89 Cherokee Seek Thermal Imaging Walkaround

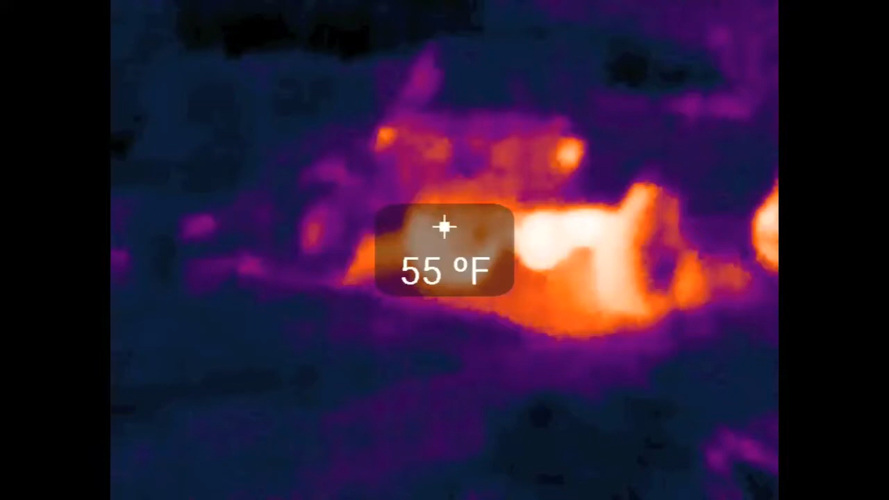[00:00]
On screen: spot 55°F
So, today's video will be a little bit different.
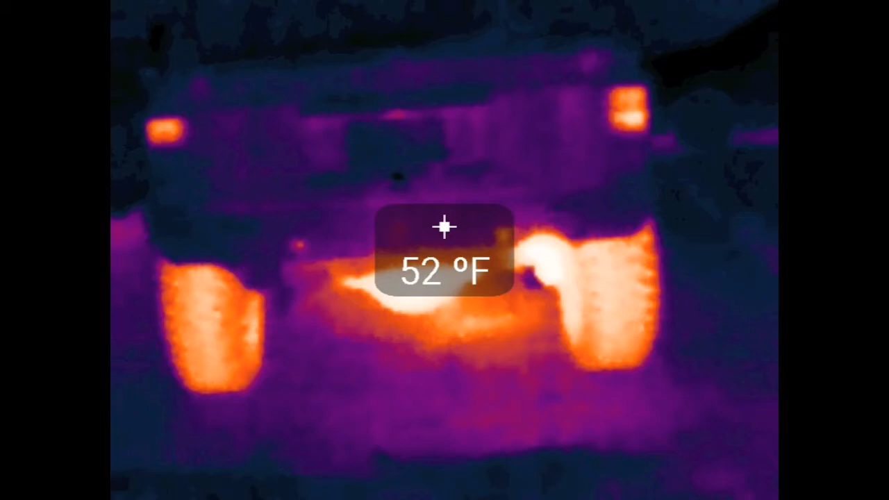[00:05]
On screen: spot 52°F
I got myself a thermal imaging camera that'll actually see infrared heat that's given off by objects and whatnot.
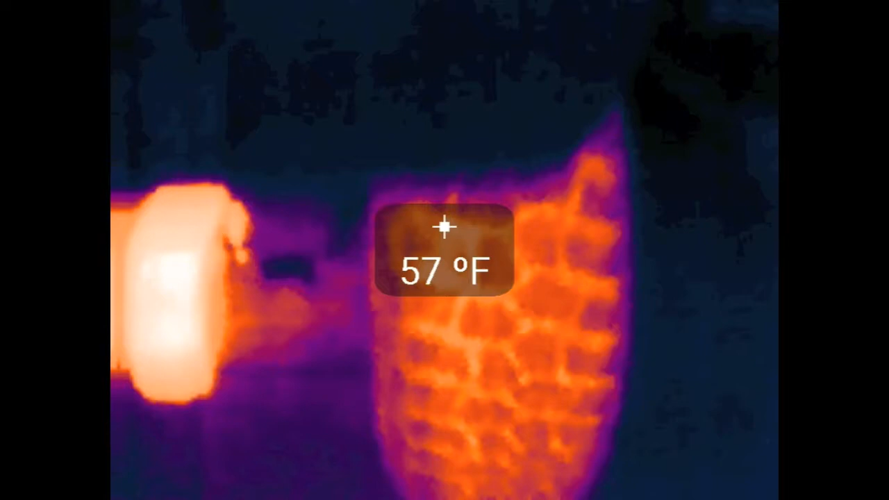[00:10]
On screen: spot 57°F
So, let's take a look at the Jeep after a... I took this thing on an hour drive in cold weather.
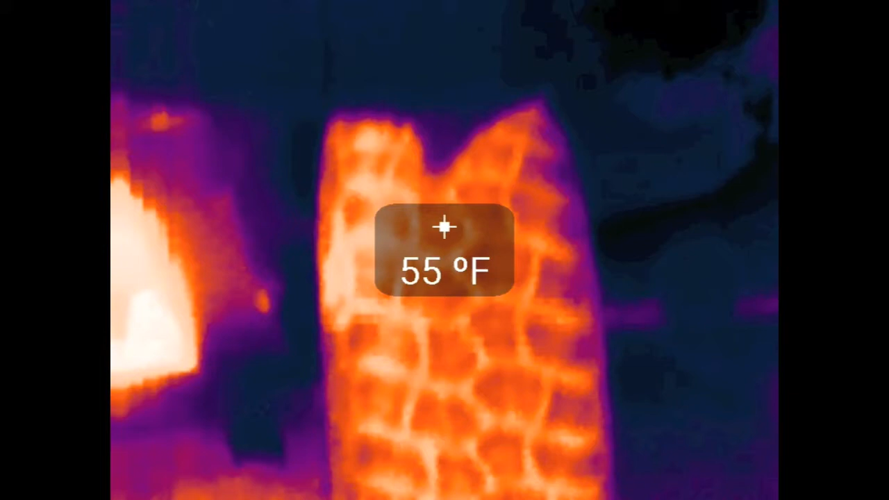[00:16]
On screen: spot 55°F
It's about 32 out. And you can see that the tires are actually heating up from all that driving.
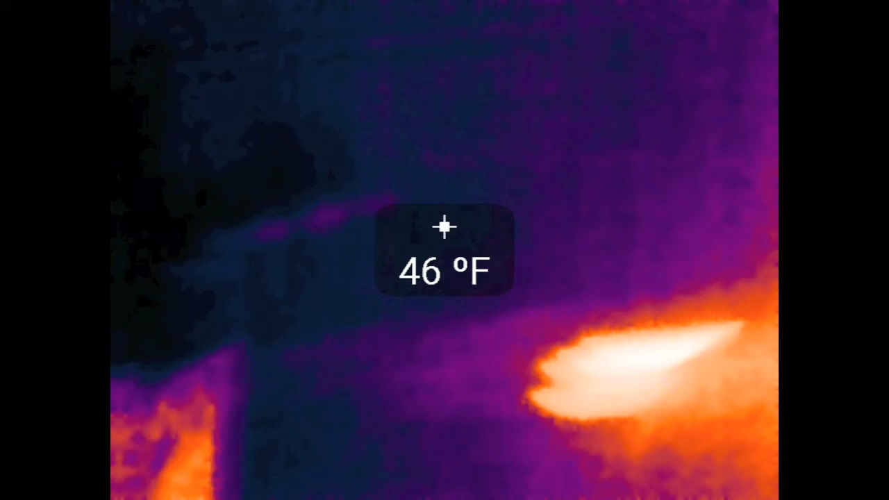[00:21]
On screen: spot 46°F
I guess an hour drive produces a lot of friction, really warms them up.
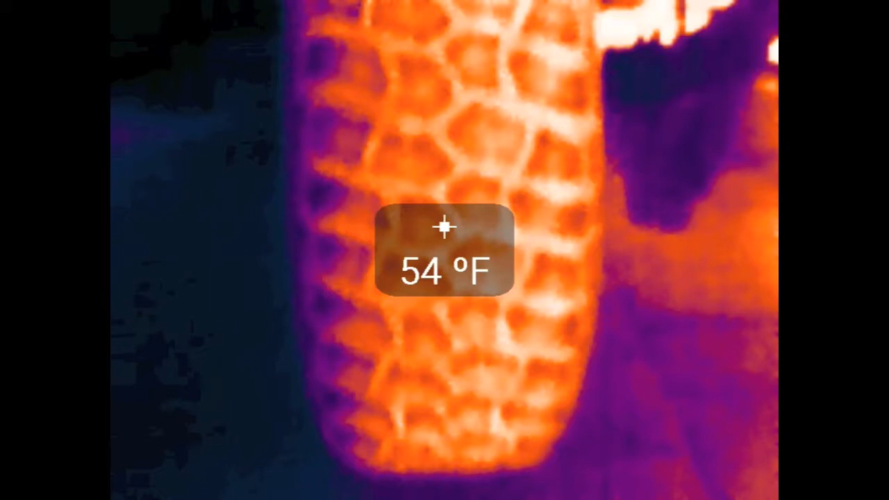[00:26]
On screen: spot 54°F
So you can kind of see what kind of heat's really built up in the tires when you're driving around down the pavement.
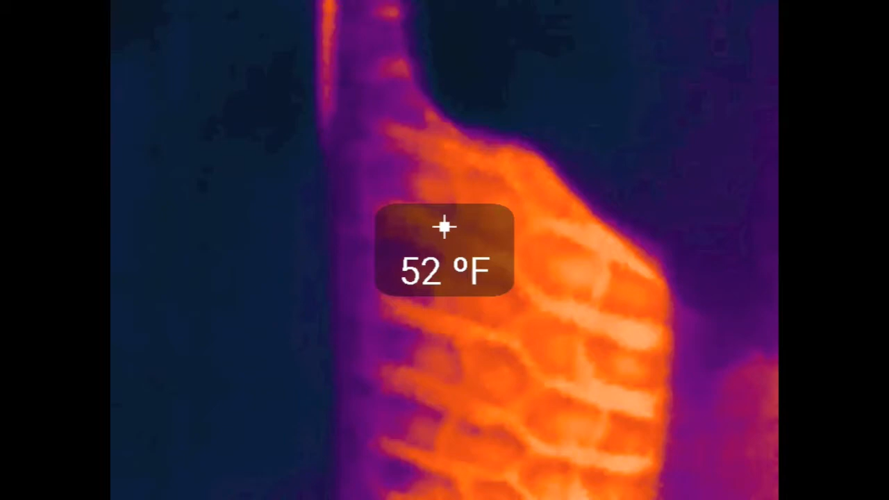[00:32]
On screen: spot 52°F
I thought it was kind of neat that they actually, they heat up so much. We come to the front of the truck. You can see the obvious. It was also at night, so you can tell that the headlights were on and everything, whatnot.
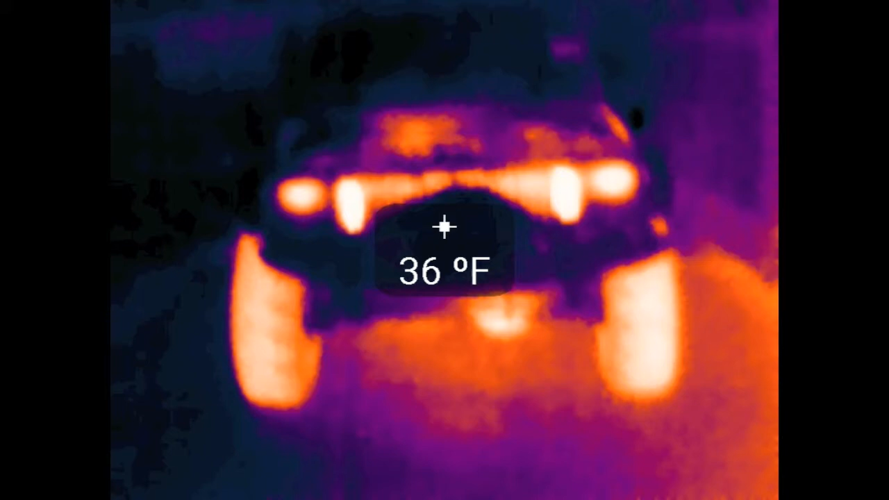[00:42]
On screen: spot 36°F
I'm going to switch to a different clip real quick, though. This was a different cold night.
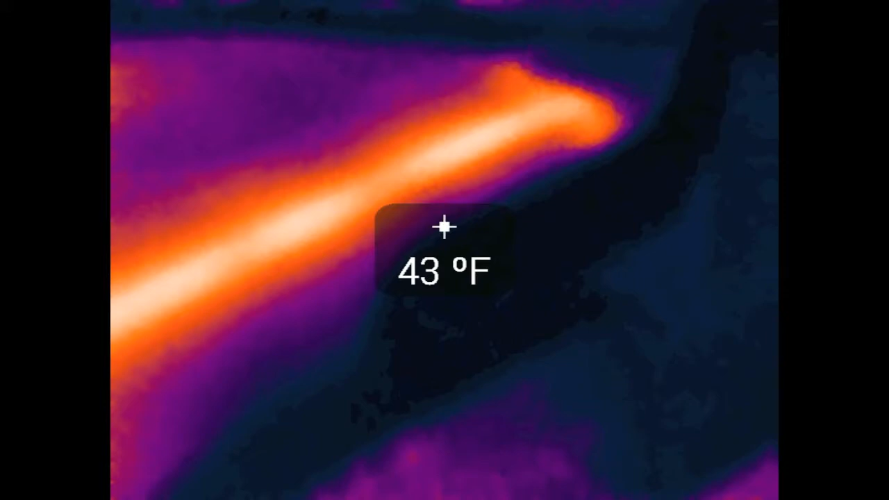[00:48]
On screen: spot 43°F
And you can see the heat that was coming out of the cracks where the hood closes.
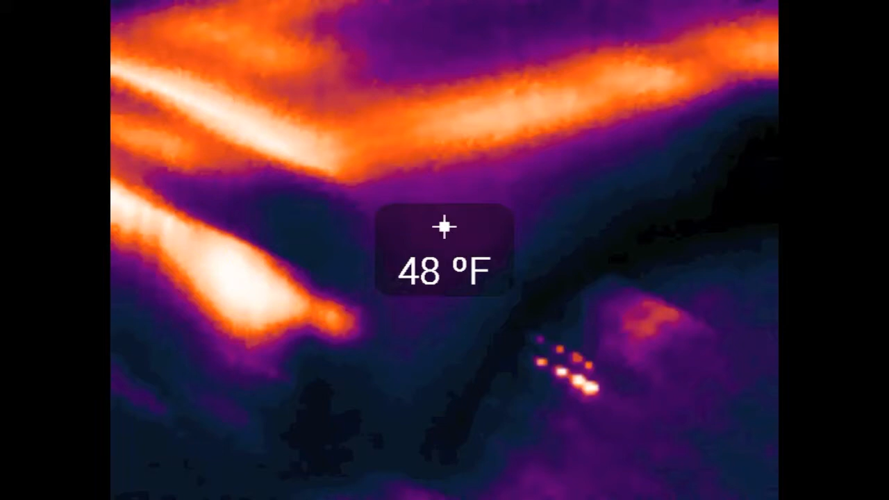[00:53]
On screen: spot 48°F
And if you look at the windshield, you can actually see that the froster was on.
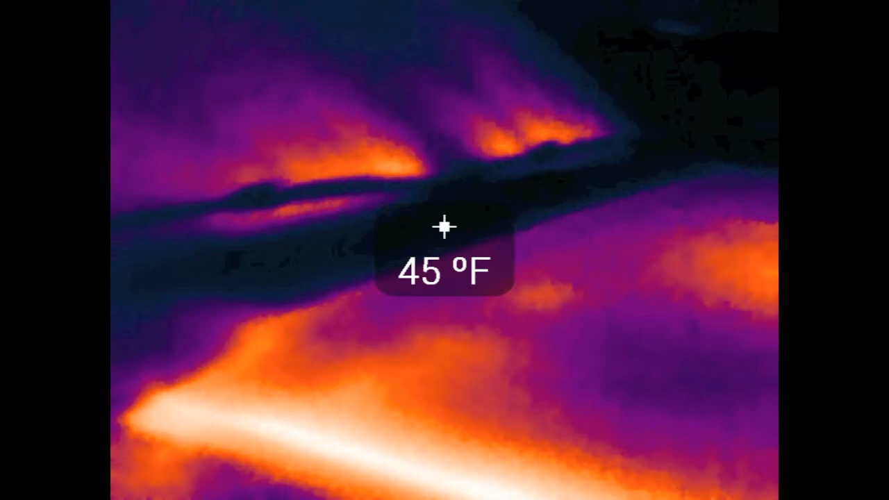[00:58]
On screen: spot 45°F
So you can see where it actually heats up the windows a little bit, right near the wiper blades.
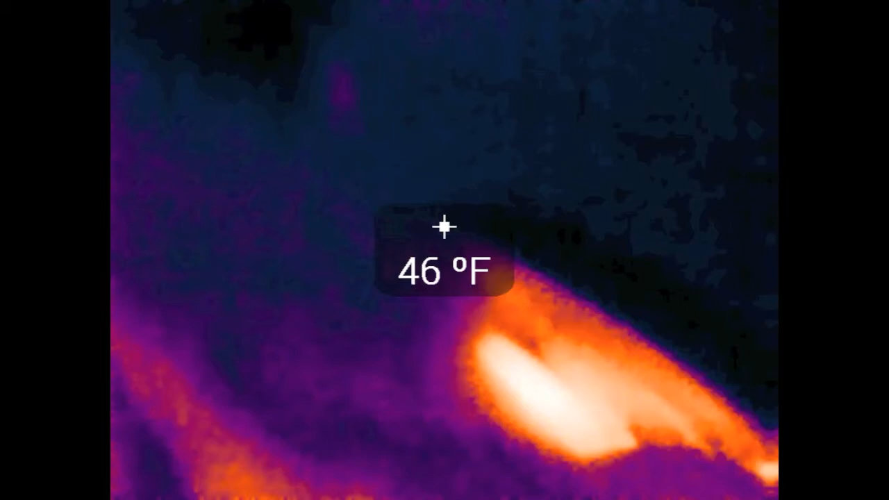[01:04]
On screen: spot 46°F
If you come to the back, the rear defroster was also on. And if you look carefully, you can see that some of the strips don't work.
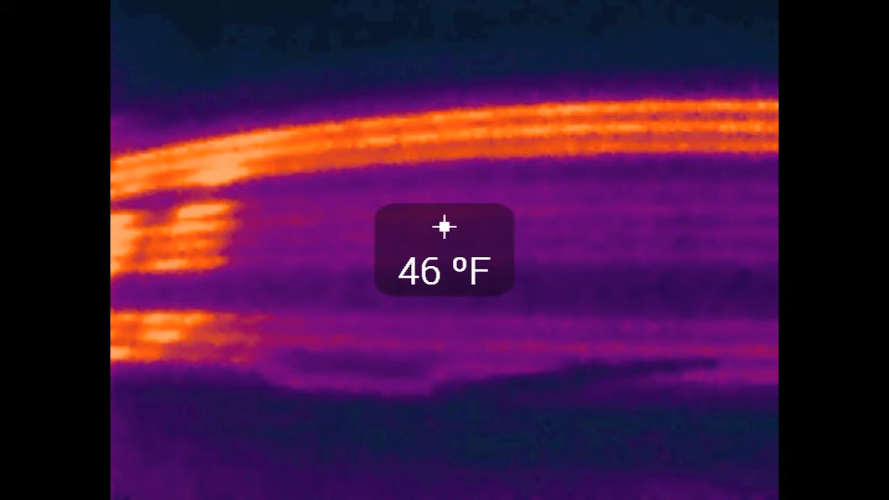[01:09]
On screen: spot 46°F
So this would be cool to find, you know, part of your rear defroster, figure out what lines don't work.
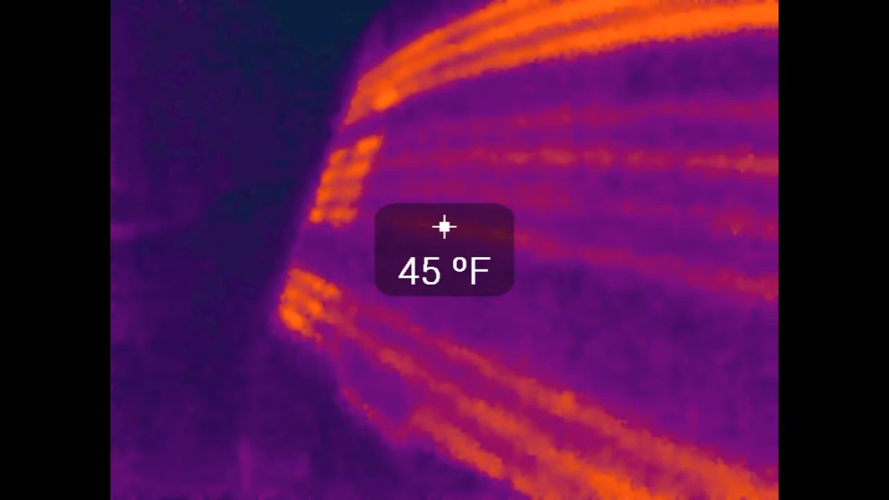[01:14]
On screen: spot 45°F
So I thought that was kind of cool. But anyway, back to the other clip.
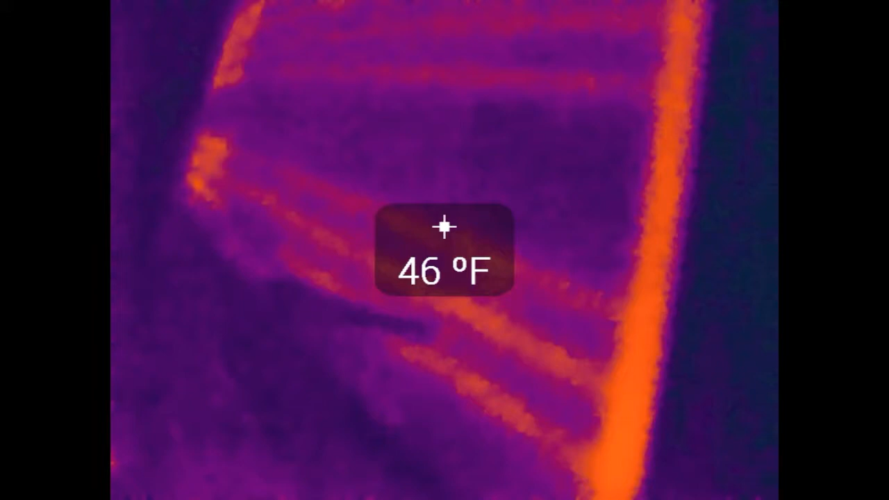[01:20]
On screen: spot 46°F
Come up to the front. And as you'd expect, these tires are just as warm.
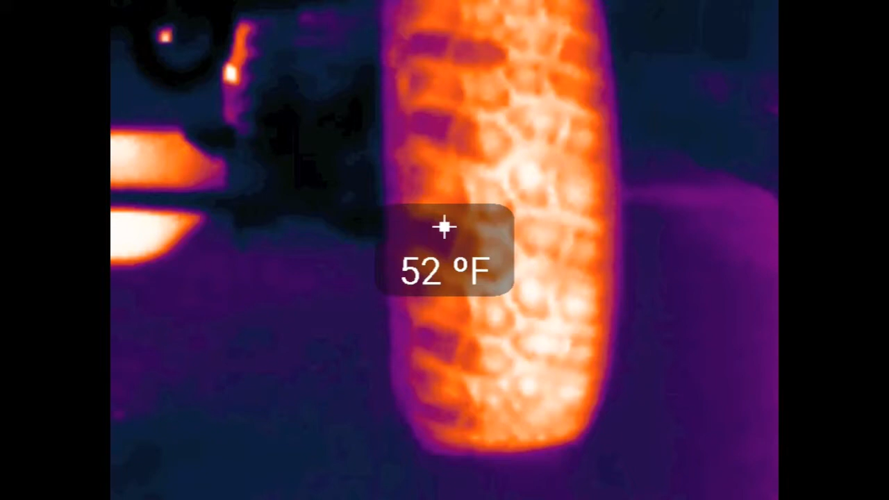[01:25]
On screen: spot 52°F
But something interesting, the insides of the tires are actually slightly cooler than the middle.
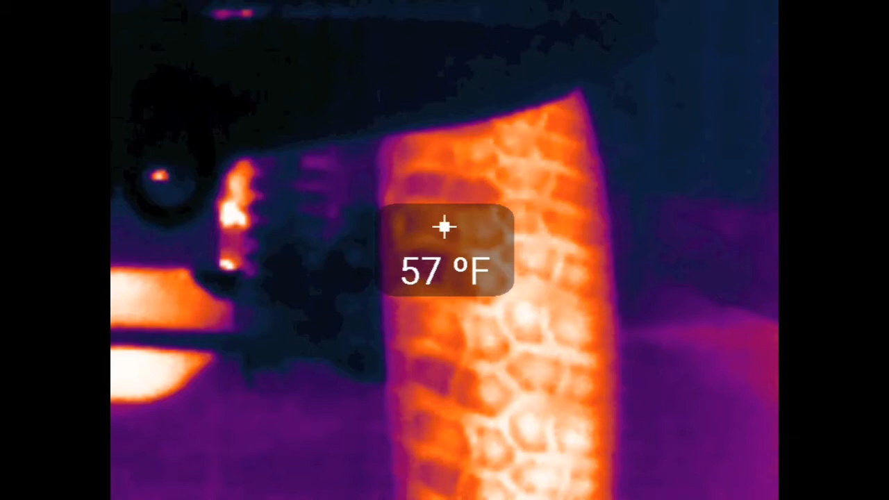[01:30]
On screen: spot 57°F
So I wonder if that's something to do with the camber or the tow or something like that.